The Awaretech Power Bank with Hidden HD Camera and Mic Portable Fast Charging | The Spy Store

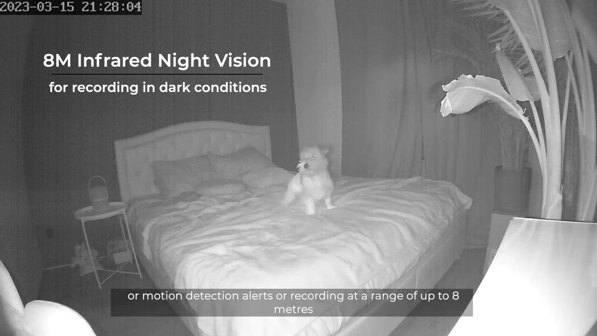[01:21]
The infrared night vision can detect and activate for motion detection alerts or recording at range of up to 8 meters.